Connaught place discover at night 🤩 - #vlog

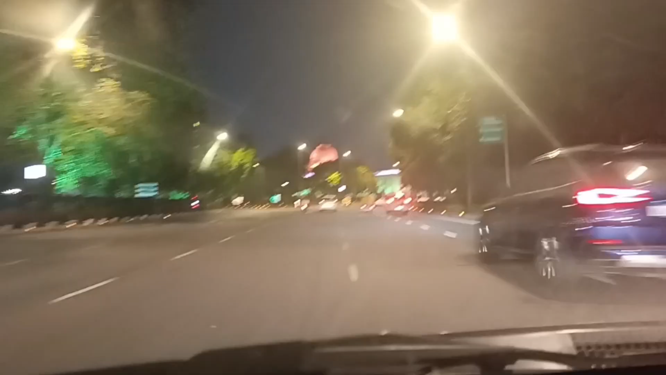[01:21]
यहां से लेफ्ट में हाई कोट है नेशनल केलरी ओफ मोडन आर्ट